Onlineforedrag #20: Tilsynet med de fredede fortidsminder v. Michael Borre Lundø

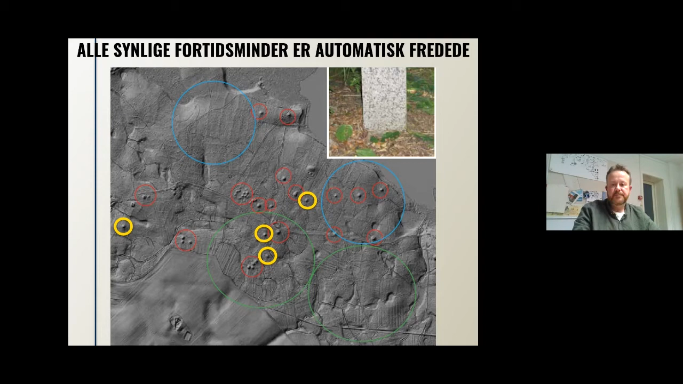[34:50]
og det vil formentlig også være gravhøjer, selvom de så ikke har noget fredningsnummer eller på anden måde står registreret som fredet, jamen, så er de det, i og med at de er synlige. Ja. Så har jeg faktisk også lagt en blog ind til spørgsmål, hvis der er noget.